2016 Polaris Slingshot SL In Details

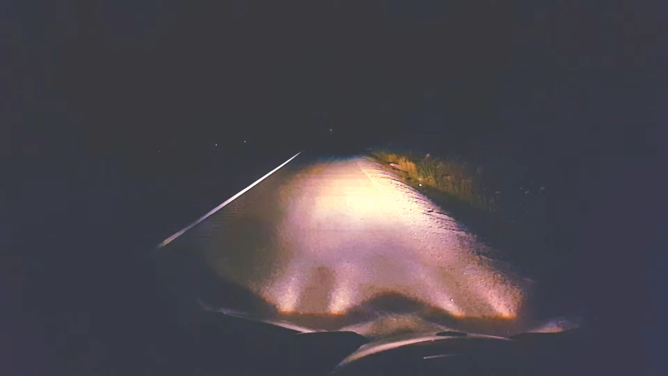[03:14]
Alright, so headlights, you'll see them switch from low beam to high beam here in a moment, there we go. I've bumped the iris on the camera to give you a little better image of what these look like. The light's fairly powerful but it just kind of stays right in front of the vehicle, doesn't reach all that far, not a lot of fantastic peripheral illumination here. If you're someone out and about after dark a fair bit, Polaris will sell you some additional lighting provisions which I would highly recommend.